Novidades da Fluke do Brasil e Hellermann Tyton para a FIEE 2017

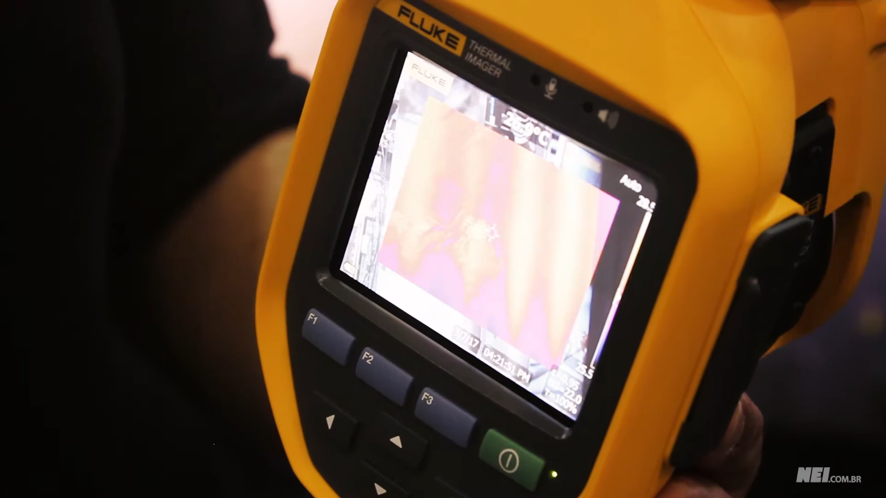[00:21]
bem peculiar, que é a identificação de gases tipo SF6.
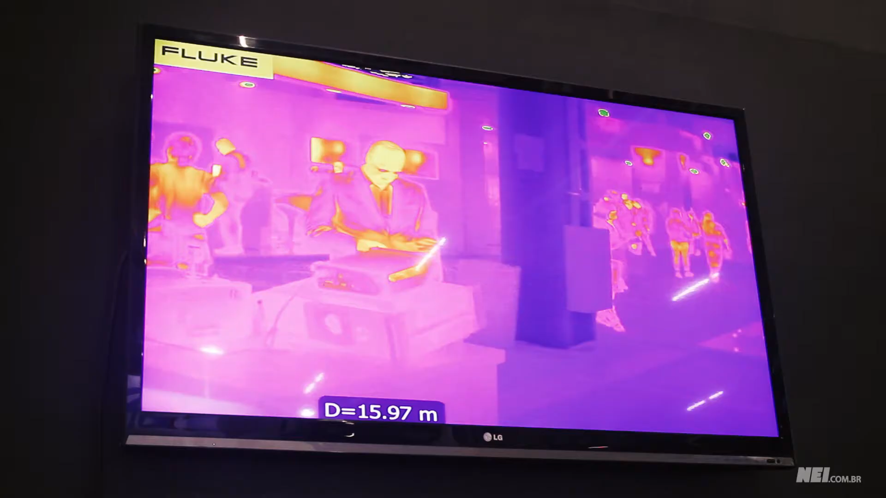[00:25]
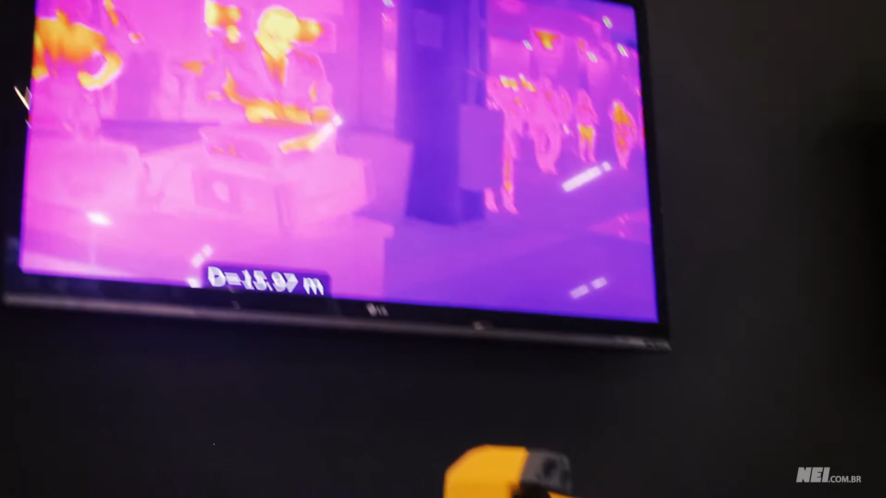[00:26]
Ela possui todas as funções de uma imagem,